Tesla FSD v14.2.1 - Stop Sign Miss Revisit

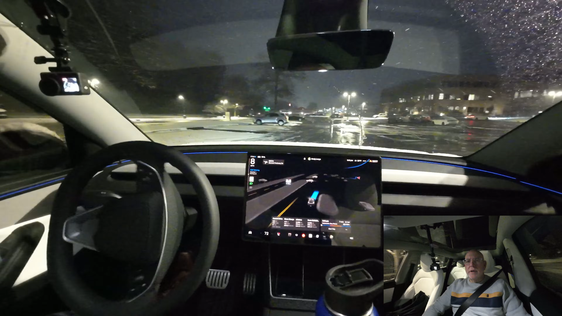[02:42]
yeah it's really nice it's snowing lightly I would say I'm not sure what that noise was but okay maybe some snow falling off my car and for the wipers I know we talked about the wipers it's set to auto I mean it could be on or off but you do have your button on the steering wheel so if you want
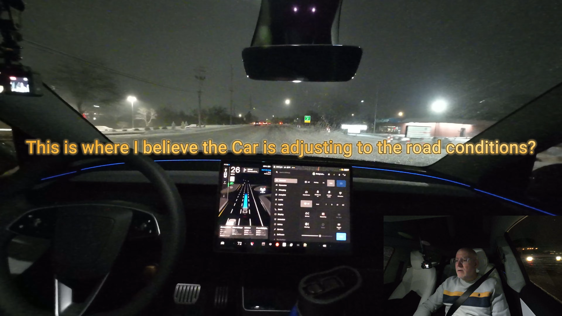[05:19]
I'm not sure why I'm going 21 in a month 21 20 okay now this is better maybe because of the oncoming traffic merging in maybe let's lay at the windshield wipers so yeah I want to get over in the left lane here that's fine away from the traffic merging onto the highway there's snow packed roads I mean it's slushy snow packed
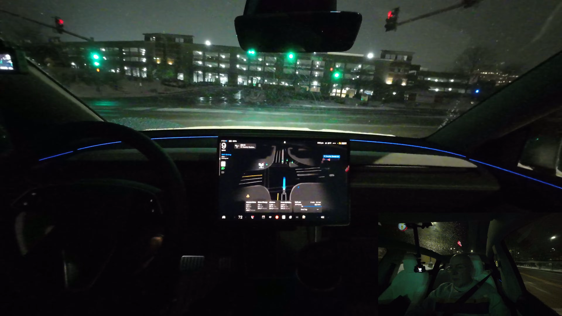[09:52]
we're going to pay attention here let me put my light back on there's a stop here this will stop the car will stop for this one right here
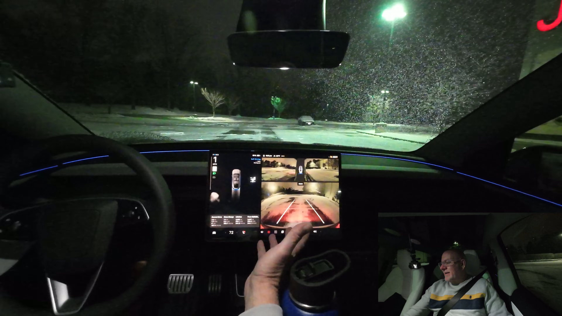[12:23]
but we are I mean it's snow covered and we're parked in between two spots all right anyway so yeah thanks for commenting appreciate that we'll and if you have any questions on my vehicle or any questions on just my full self-driving experience yeah please do